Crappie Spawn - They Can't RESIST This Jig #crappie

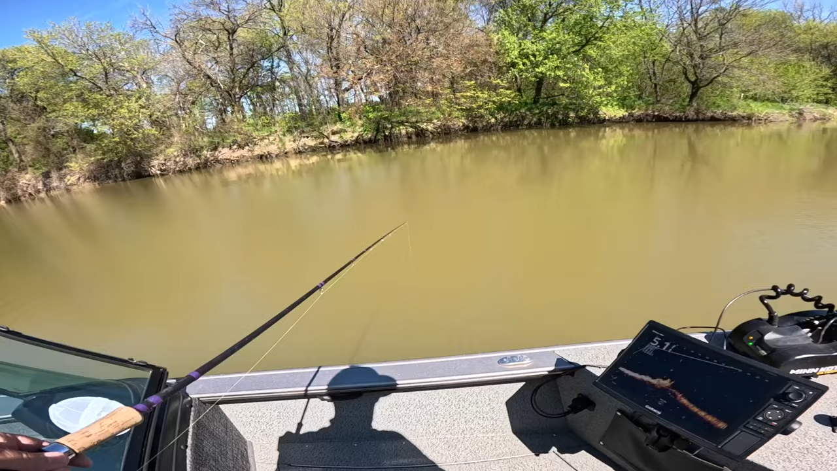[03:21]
there's a nice one right there come on right next to him